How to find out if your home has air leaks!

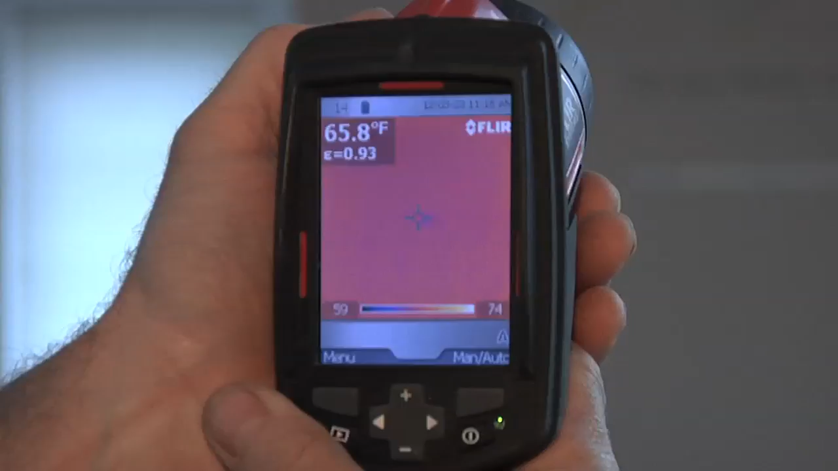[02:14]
On screen: spot 65.8°F
recessed light up in the cathedral ceiling and it looks a little cold around that light well this is telling
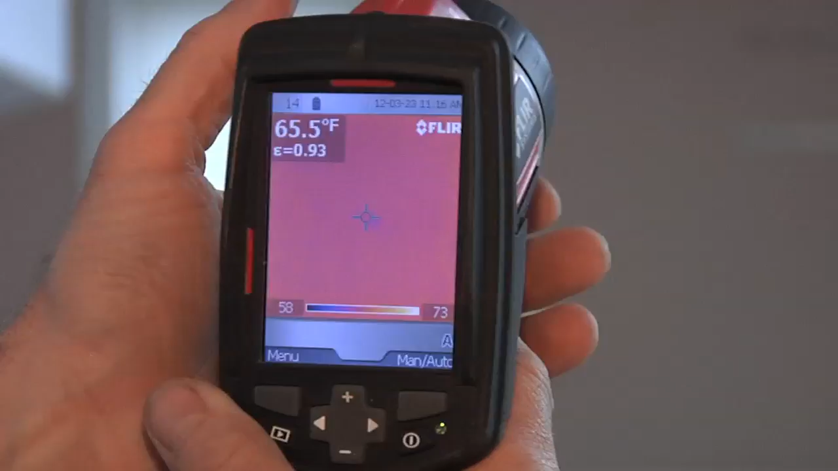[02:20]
On screen: spot 65.5°F
us today in this test that there's probably some air leakage around that recessed light housing we need to see these areas these are caulked or using expanding foam and this will take care of air